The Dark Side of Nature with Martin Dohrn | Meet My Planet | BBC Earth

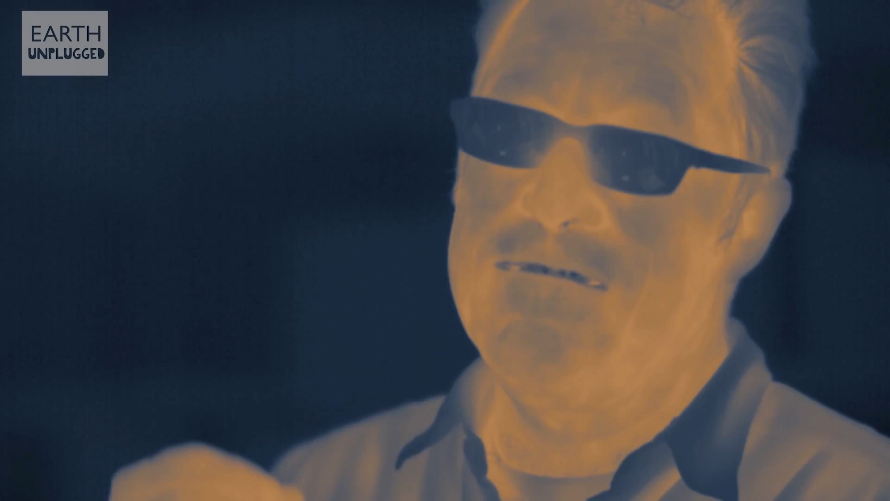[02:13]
But when the thermal cameras came along, these cameras here, when they arrived, that transformed everything for us because it meant we had somewhere to go when the grainy image got too bad. But it also meant that we could actually see much further than we ever could with more clarity.
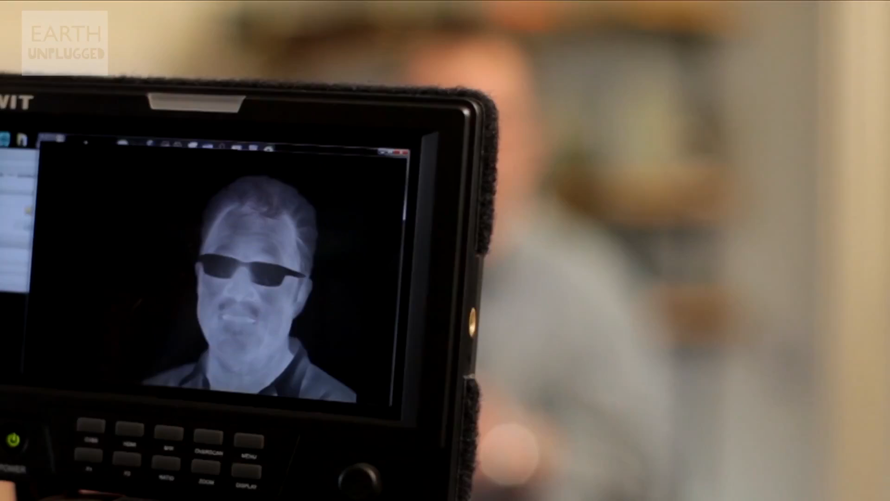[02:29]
And it enabled us to film more as we do in daytime because we could get a better sense of the surroundings. We could see which animals were coming in.